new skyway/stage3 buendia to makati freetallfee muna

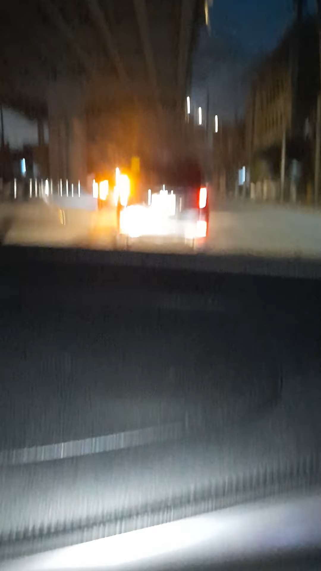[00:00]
libre pa to. Namnamin muna natin ang libre sa Skyway, mga kaibigan. Ang mabing na Skyway hanggang Bukati. Hindi alam tayong libre. Hindi alam. Ganda naman dito, luwang. Mga tao dito talaga dadaan. Entrance pa lang to. Maliit lang kasi entrance. Ito ang entrance niya, galing...
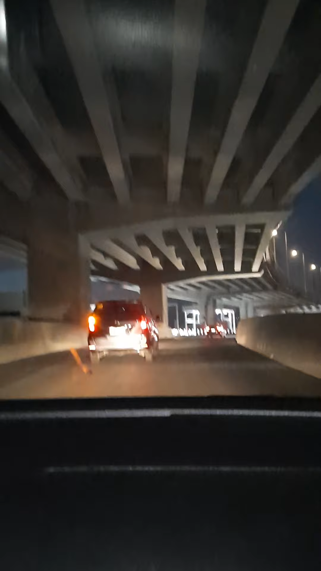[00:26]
Quezonab. Quezonab. Ginagawa pa kasi yung mga ano daw, kaya wala mga pa. Mga tool niya. Ginagawa pa. Ayan, libre pa ngayon ha, mga kaibigan. Hindi pa kayo pumunta. Wala, tahimik talaga doon. So. Wala ka talagang traffic. Dito, matraffic to.
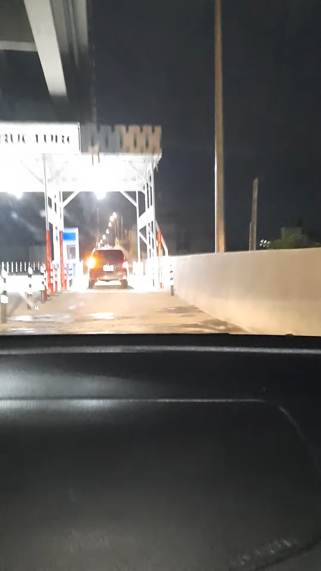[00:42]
Matraffic to pagka nag-umpisa na. Pero ito lang ang traffic mo. Dito lang, kasi maliit yung labasan eh. Kasi pag nag-umpisa na ito, ano ito, siksikan dito eh. Diyan sa taas, diretso sa taas. Ayan. Maganda itong pagkagawa nila. Ayun, luwang na. Kitang-kita mo.
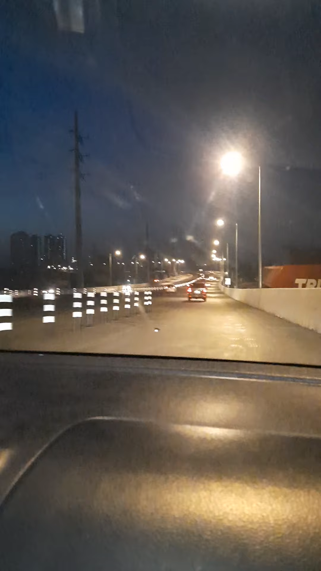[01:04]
Kitang-kita mo yung bumay nila. Ayun. Ito yung bagong Skyway 3 ba ito? Skyway 3. Stage 3. Stage 3, ganda. Diretso talaga to. Wala ka rin sasakyan dito. Mamaya-maya ito. Pero wala siyang traffic. Ito, hindi pa nabuksan.
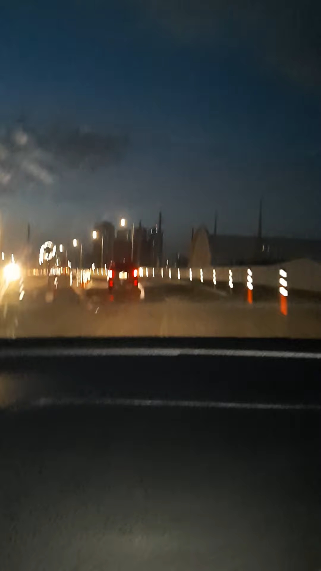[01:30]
Exit din to eh. Sa E-road. Exit din to? Exit. Mayroon din mga exit. Nilagyan din nila ng exit, no? Meron.
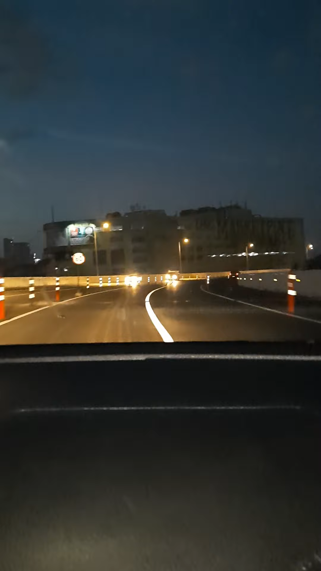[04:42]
Dire-direto nga ito. Terminal 3, Terminal 1, tsaka to. Except, baba mo, yun na, doon na. Grabe, no? Kaya lang, kailangan natin ng RFID. Yun lang. Ganda-ganda. Hindi siya magatid kayo po doon ng walang hasil. Wala. Ah, swerte. Hindi ka na ano, hindi magaliw, magsundo ka, hindi ka na obligo. Pero yung nga, langalaki ng tulpi. Sakali. Pabawi lang din. Masulay na.